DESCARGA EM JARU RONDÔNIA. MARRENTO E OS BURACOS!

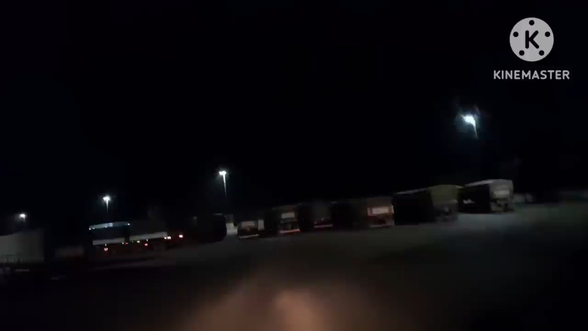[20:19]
É porque aqui tem um lugar ali que o pessoal pega coisa de carregamento. Aí a maioria das graneleiras fica aqui. Dá pra passar, meio apertado, mas dá. Ou não. Peraí, tem uma caçamba aqui também, ó.